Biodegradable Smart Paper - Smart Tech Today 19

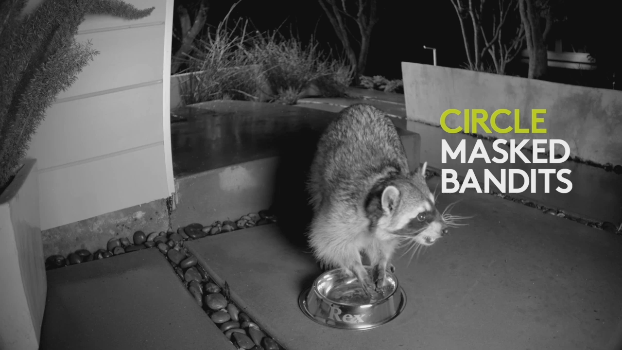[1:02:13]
It's got the IR lights in it so you can see in the dark. It's got it all.